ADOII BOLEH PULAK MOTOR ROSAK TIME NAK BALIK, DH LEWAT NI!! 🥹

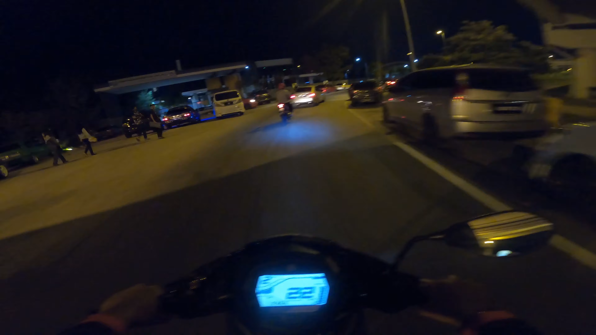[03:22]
Bawah ni pun best kan ni. Lepak-lepak ni. Oh, geng-geng superbike. Oh, rancak. Ramai-ramai. Maria, kena naik selalu ni.